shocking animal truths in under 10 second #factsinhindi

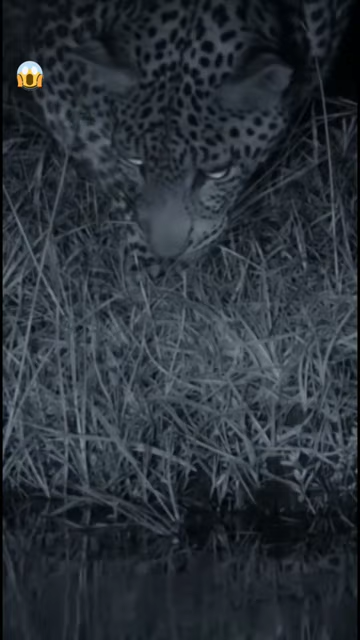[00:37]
रात को भी बहुत बहतरिन तरीके से देख सकता है हैक नमबर एट हमिंग रटेरी नाम के आप अच्छी अपने जिनके कभी भी पेंड पर नहीं बैठता